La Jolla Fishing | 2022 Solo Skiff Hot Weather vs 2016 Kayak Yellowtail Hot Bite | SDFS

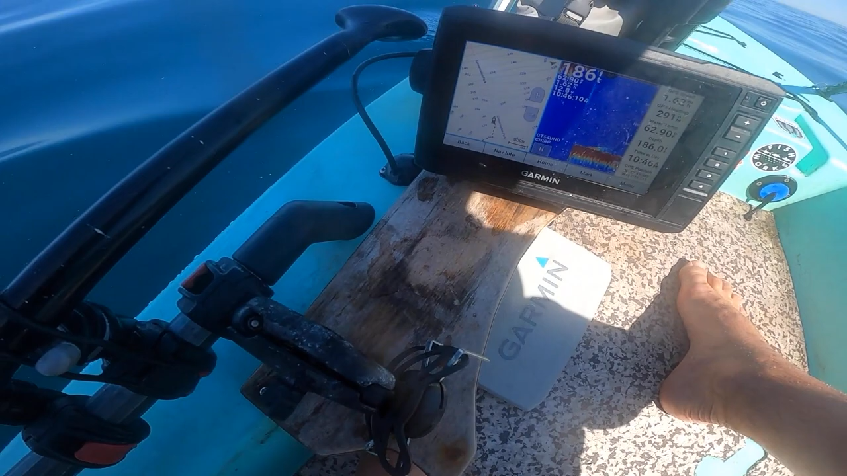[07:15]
I think that's just bait though. Maybe you get a yo-yo fish or a surface iron. Birds are more shallow. See, what's this?